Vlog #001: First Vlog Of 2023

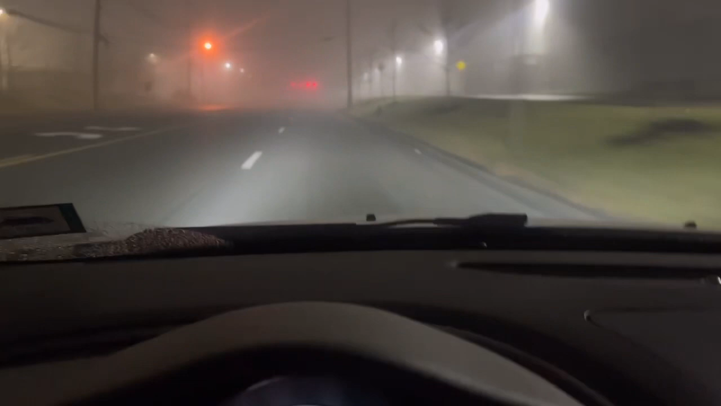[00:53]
Just to show you, well, you can see it now. But where I was, maybe like half a mile back, I couldn't even see this damn red lights because of the fog.